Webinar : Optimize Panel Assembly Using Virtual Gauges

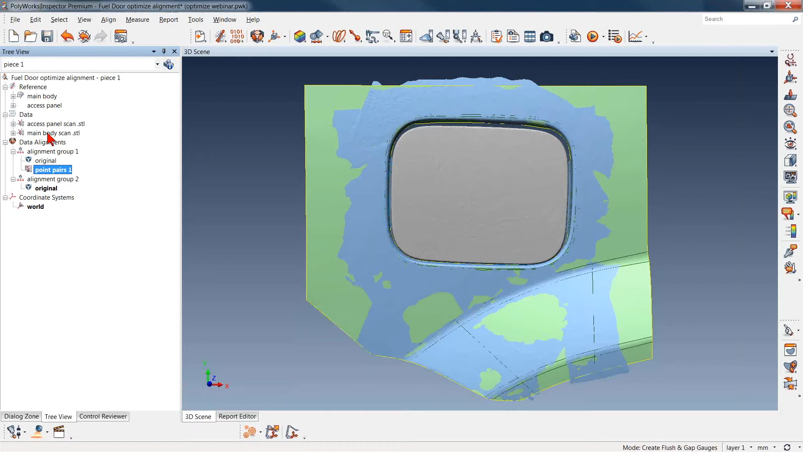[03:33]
So what I'm going to do is hide the main scan body and have the CAD model up. And in this case, for the method of creating, we're going to use along curves.
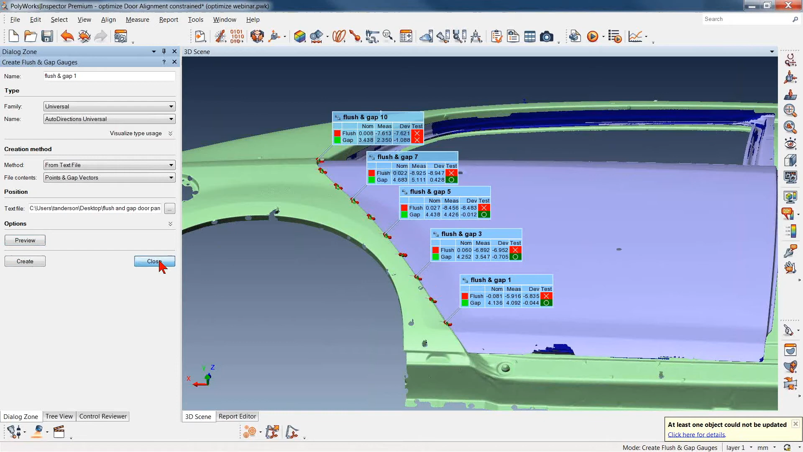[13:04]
A lot of times we'll get a tech support call where we get the call that comes in and says one of my components didn't extract or the flushing gauge didn't complete. Nine times out of ten when this happens, it's as simple as just going through and adjusting the measurement zone.